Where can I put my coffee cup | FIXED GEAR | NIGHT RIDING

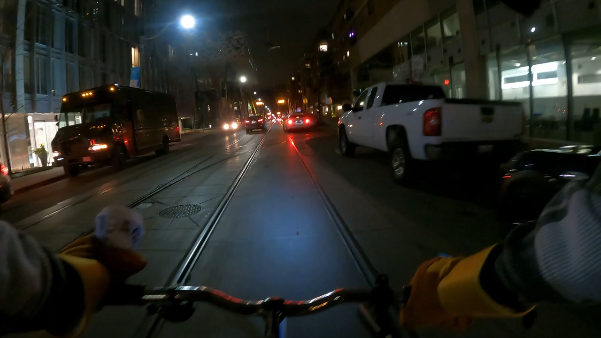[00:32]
You still got your hazards on. Bud, turn your hazards off. You can't tell where you're trying to go.
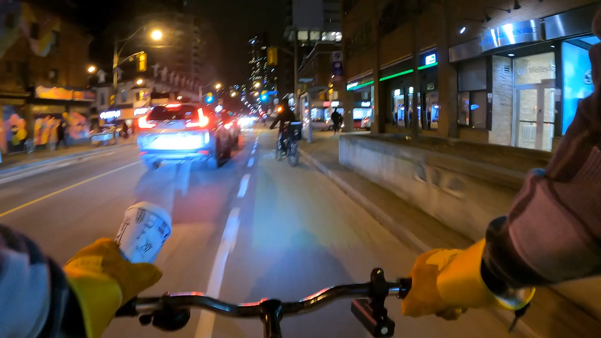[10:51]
Yo, on your left, my guy, don't be so slow. All right. That was chill. I just wanted to take a little break. Yeah, let me just take a break right in the bike lane.
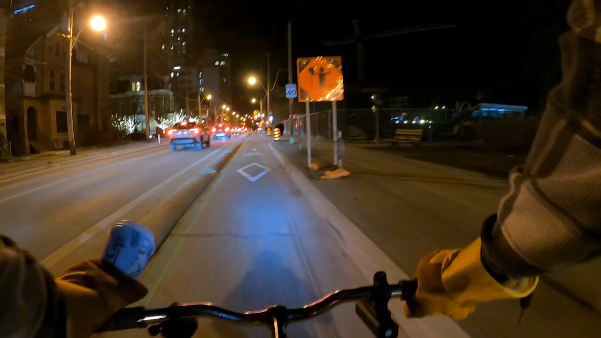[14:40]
Don't want to carry it across the bridge. Ah, there's one, and missed it. All right, there should be one by the bus. By the train.